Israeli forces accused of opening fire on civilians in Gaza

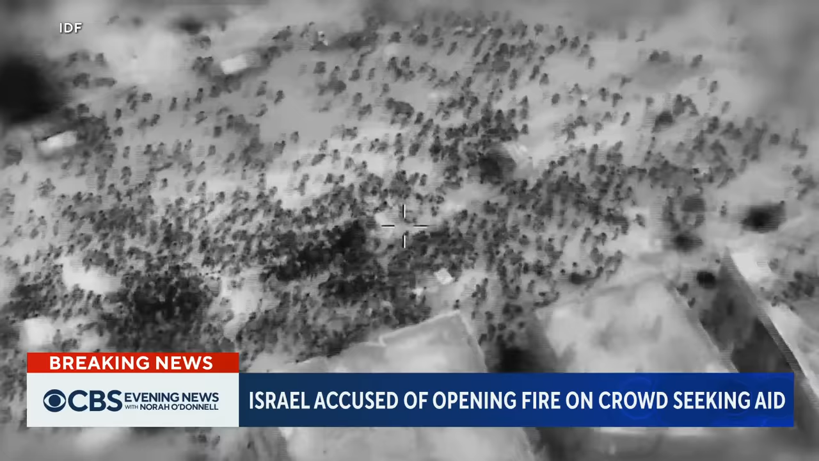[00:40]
Israel's military released this heavily edited drone video of what it says shows how many were killed in a stampede around the aid trucks.